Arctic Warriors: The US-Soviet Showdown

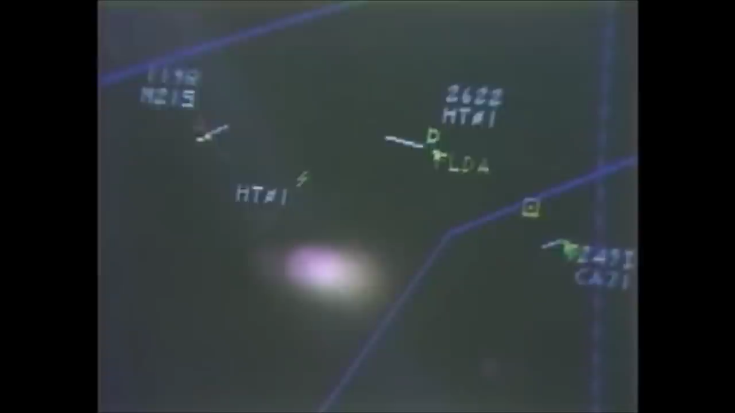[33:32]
Assuming that track is a track that we wish to intercept, then the weapons directors,